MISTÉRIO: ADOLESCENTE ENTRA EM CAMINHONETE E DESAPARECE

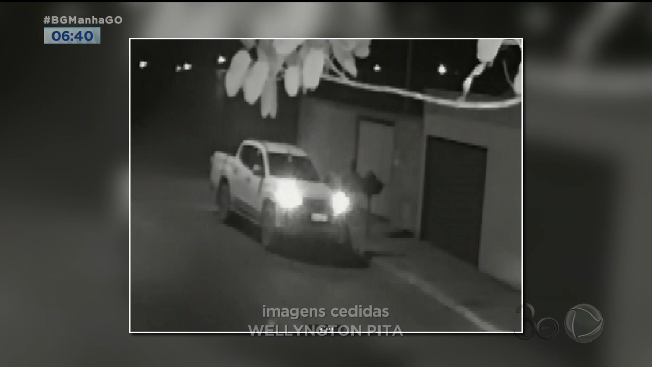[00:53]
Imagens de câmeras de segurança mostram quando o Anderson conversa com o motorista de uma caminhonete. Em seguida, entra e os dois saem juntos. O adolescente mora com a mãe, num conjunto popular afastado da região central.